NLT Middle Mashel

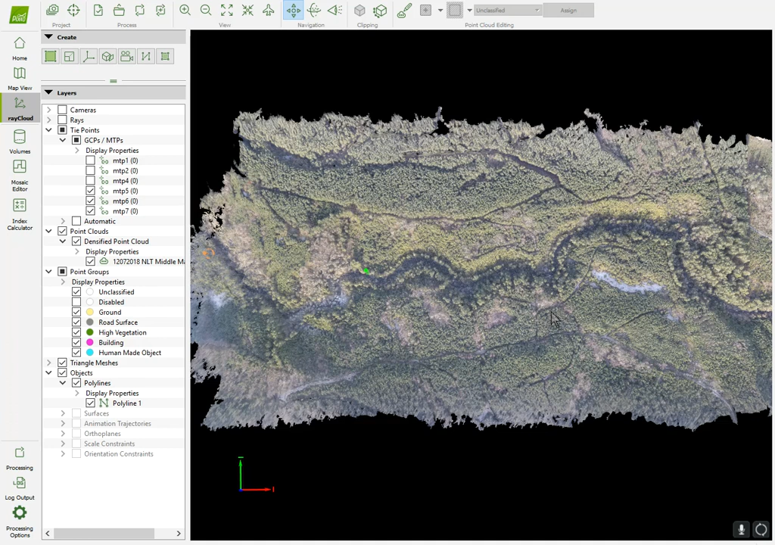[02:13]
But this is the product that came out, and even though this has a ground sampling distance of about four inches, it was really able to give them some great data they
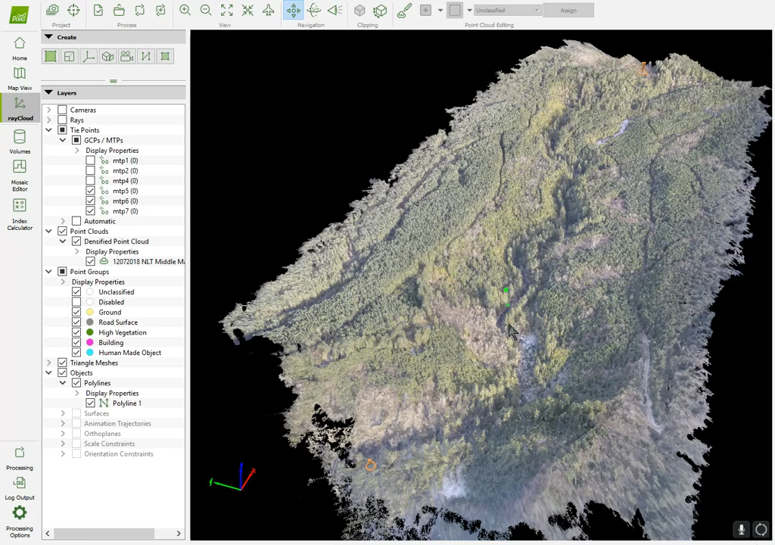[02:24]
haven't had before because now you can really start to see what this looks like in three dimensions. And, you know, they're really interested in the different growth of the trees. You can see the deciduous pockets. You can see the new growth they have here.
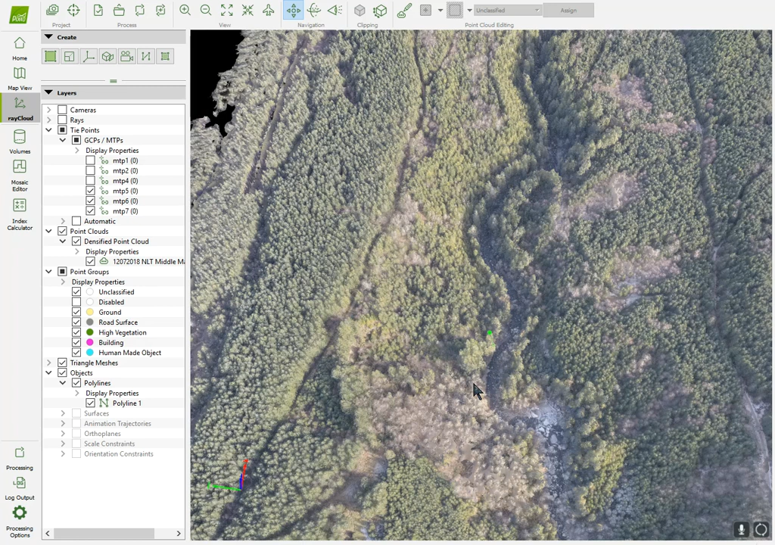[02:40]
It's a little bit of the older growth down along here. They can also measure the height of the trees and everything over here down along the river. So it really gave them some rich data to look at here. But, again, I've tried doing this before, and with the wind howling down this, you know, at 20 miles an hour or so, it makes it just impossible to get anything like
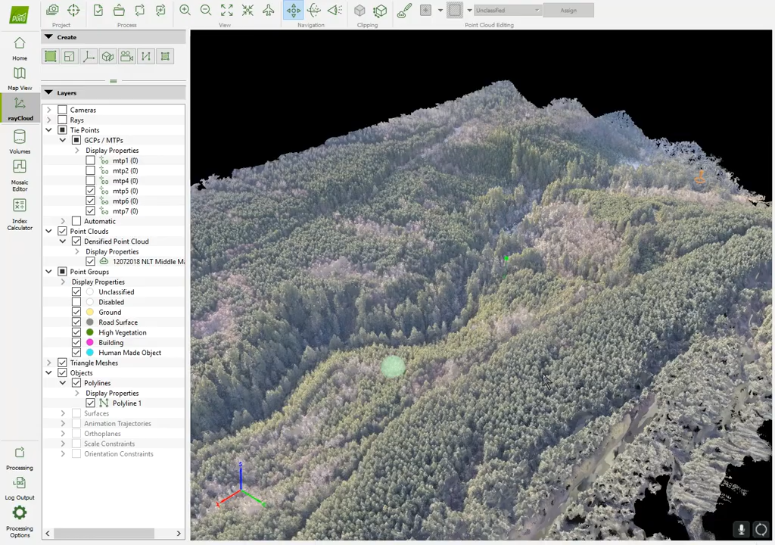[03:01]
this because of all the problems you have with movement in photogrammetry. So, anyway, I was really happy with the way this came out with the data I was able to get out and get to them for this project. It came out great. Just to show you here quickly, too,
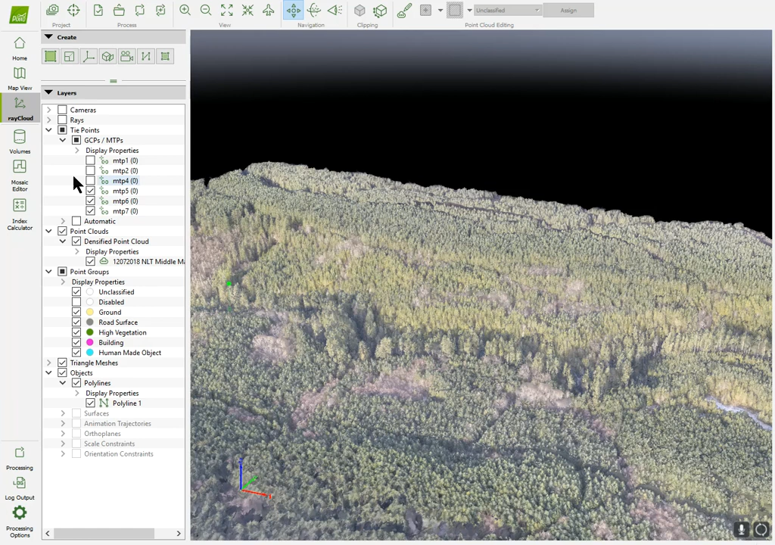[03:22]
the mosaic of it came out pretty dang good, too. You know, usually, again, you have a lot of problems with the movement and everything around here. It actually captured the river pretty good and everything else, too.